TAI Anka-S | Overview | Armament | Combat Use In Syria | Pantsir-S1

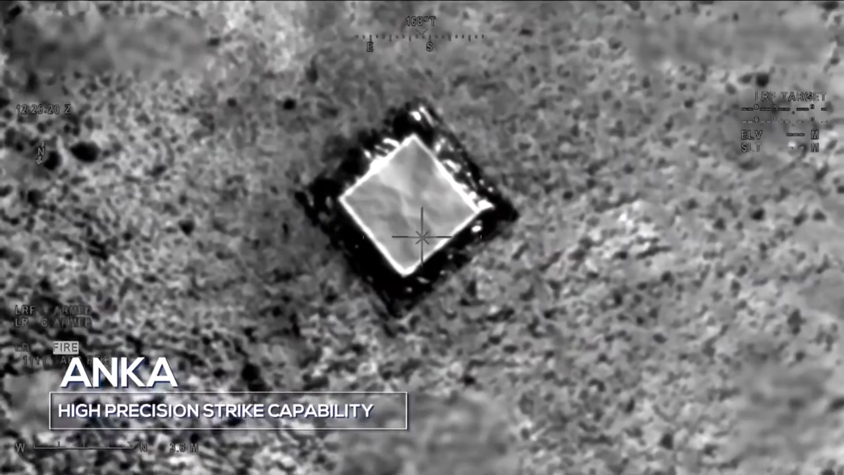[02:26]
But, in order to hit the enemy, you need ammunition. And then the Turkish military went very unconventional way.
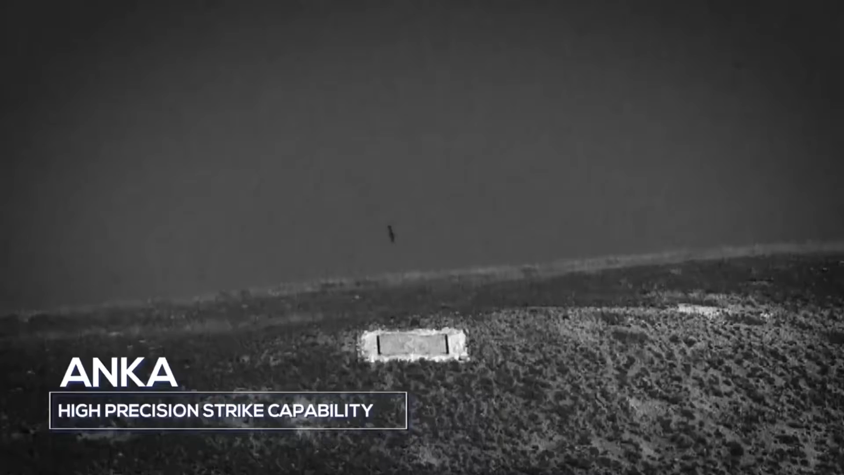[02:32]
They made adjustable ammunition MAM-L, which you can now see on your screens.